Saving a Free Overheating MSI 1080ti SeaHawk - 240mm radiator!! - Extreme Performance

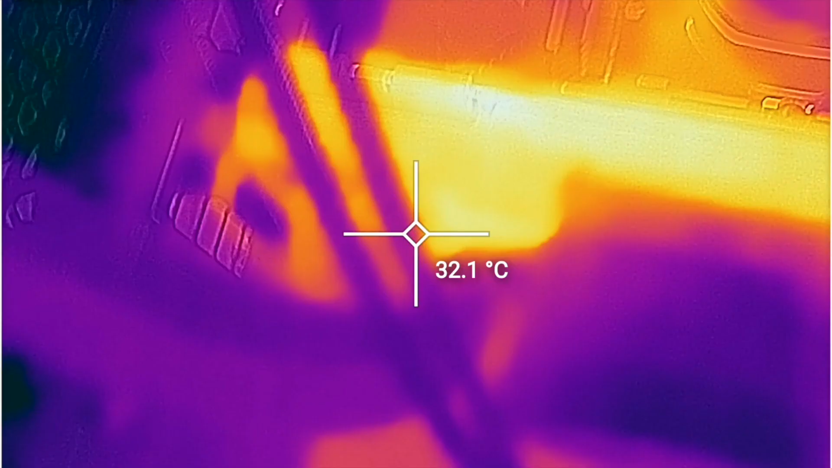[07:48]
On screen: spot 32.1°C
70 degrees in the GTR 6 memory.
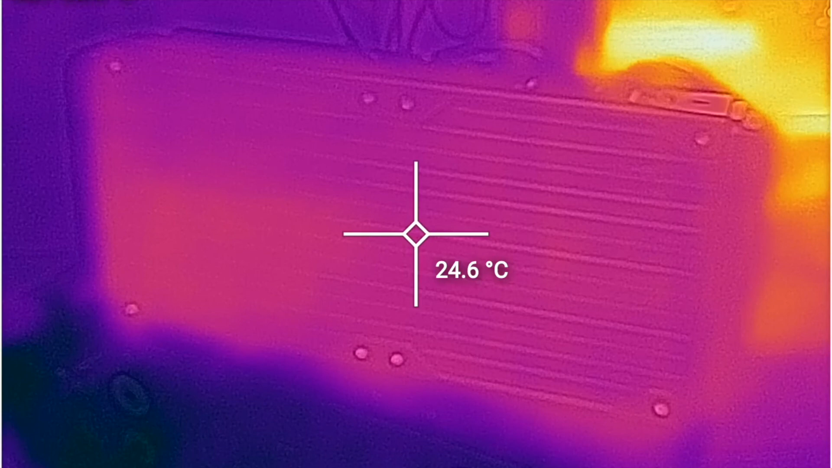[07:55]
On screen: spot 24.6°C
So yeah. We don't really need that shroud.